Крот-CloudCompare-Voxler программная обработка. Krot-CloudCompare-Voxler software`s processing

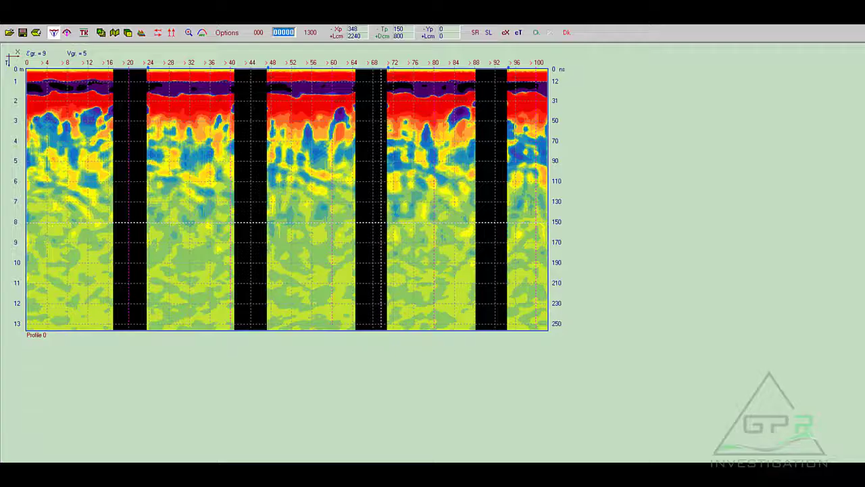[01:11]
Это уже готовая, подготовленная к моделированию нарезанные профиля. Если я установлю курсор, то здесь видно на разрезе, что присутствуют объекты. Вот один, вот второй, вот параллельный профиль. Этот же аномалия здесь, этот объект здесь, и этот объект здесь. И также эти объекты присутствуют и на первом разрезе.
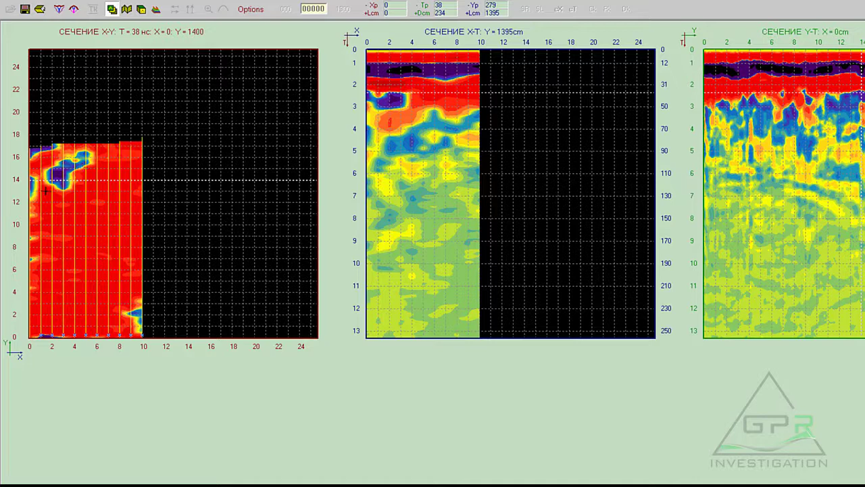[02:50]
Кликаем здесь же на этих же поверхностях, и у нас появляется туннель, часть туннеля. Вот есть небольшой сигнал, вот есть под ним кратное отражение, небольшой туннель в этой части. Сейчас я пытаюсь найти здесь же эти параллельные туннели, которые пересекают эту. Вот один. Вот мы его подловили, вот этот туннель, вот четко здесь этот туннель, вот он на пересекающемся профиле. А вот туннель, который должен быть в середине разреза.
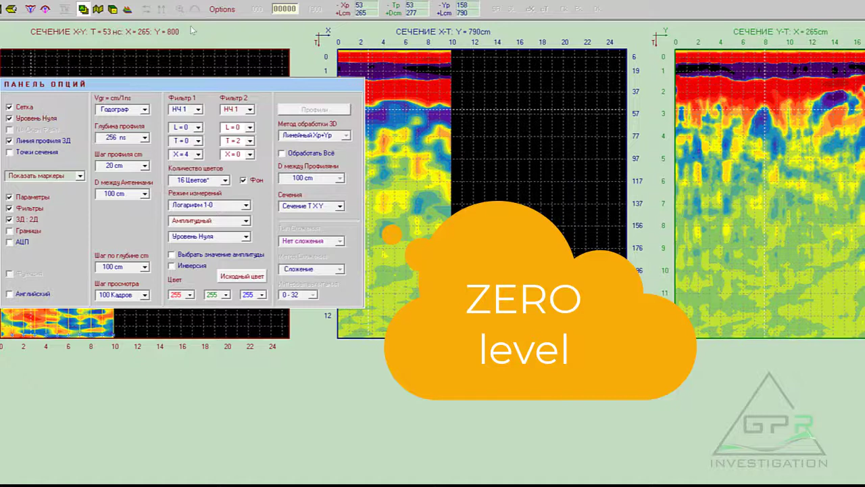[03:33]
А, я не выставил уровень нуля. Уровень нуля очень важно. Уровень нуля я выставляю, и поправка по глубине. То есть сейчас у нас кровля, примерно кровля этого туннеля 2,77, и вы видите, этот туннель отлично отбивается через весь, через всю эту площадку. Здесь можно угадать, допустим, вот такое направление. Вот еще один туннель, сейчас мы на него кликнем.
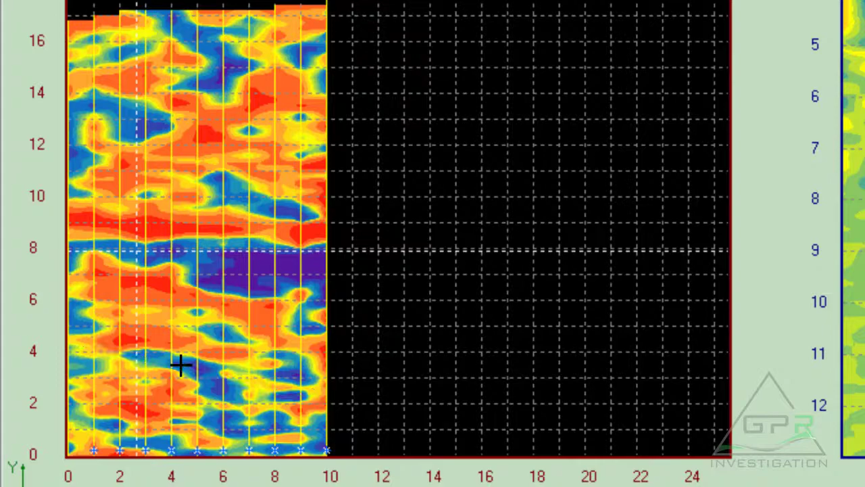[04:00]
Кликаю и смотрю, что на пересекающихся плоскостях. То есть вот у нас есть сигнал, кратное отражение, и вот небольшой, тоже здесь кратник, небольшой гиперболы. Опять же мы видим прекрасный сигнал от
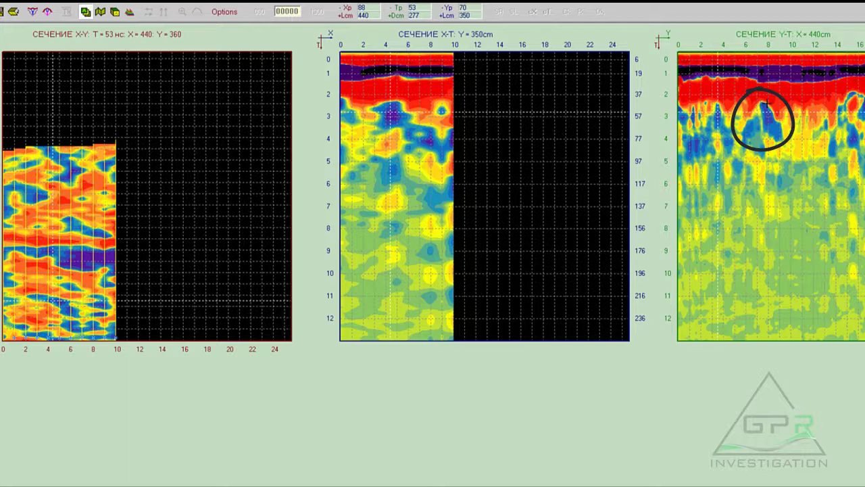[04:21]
гиперболы от туннеля посередине, и вот в конце этой площадки тоже вот огромный вот этот туннель под поверхностью около 2 метра.
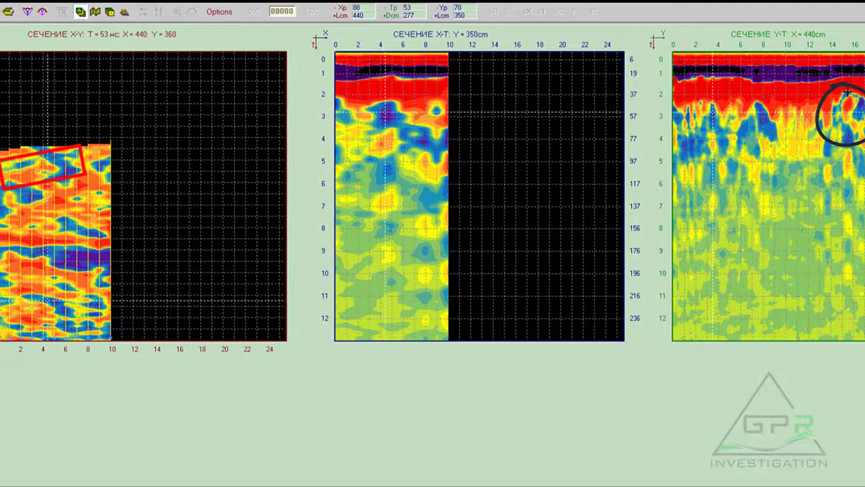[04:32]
Как-то он опускается, спускается, вот это зонка здесь находится. Хорошо, что сейчас с этим делаем? В новом карте есть функция, чтобы сохранить все эти данные с координатами X, Y и Z и со значением амплитуды. Что для этого нужно сделать?
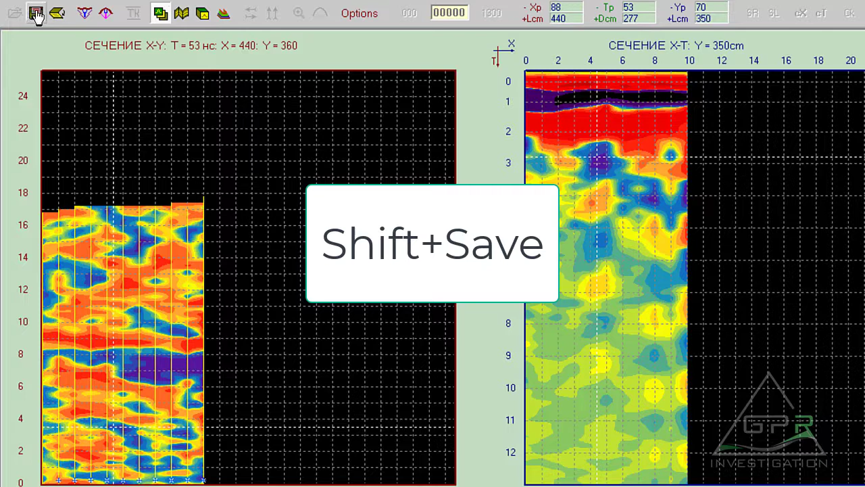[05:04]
Для этого нужно зажать Shift и после нажать кнопочку «Сохранить». После этого выбираете название файла,